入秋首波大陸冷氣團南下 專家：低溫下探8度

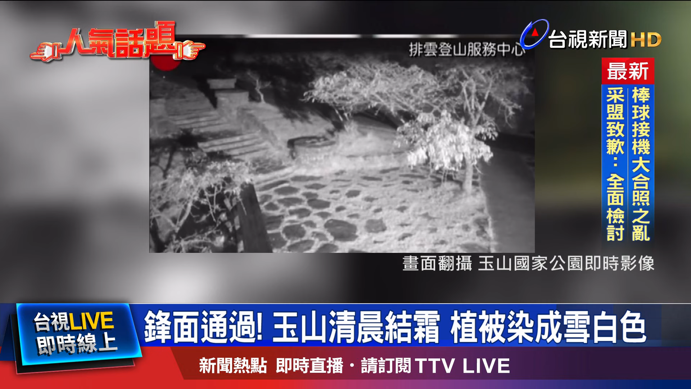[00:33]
被染成雪白色排雲登山服務中心即使影像也能看見植物樹梢出現結霜今天水氣稍微比較多一點點3000公尺